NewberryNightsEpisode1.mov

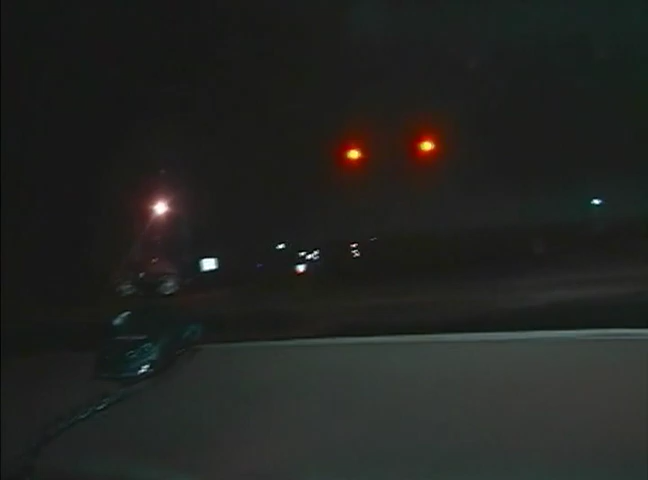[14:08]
Wait, Billy. We've got a red light here. That's going to slow him down. No, it isn't. He's making the right turn.
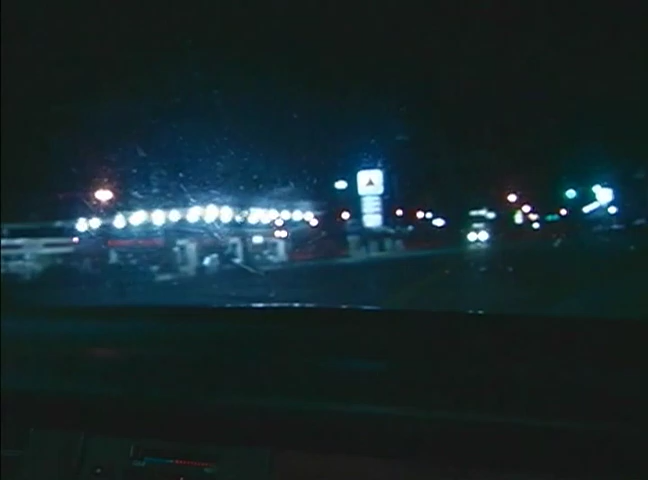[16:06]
But he doesn't have to be concerned. As you can see, the roads are practically empty. There's no one around him. And here we go. This is very critical.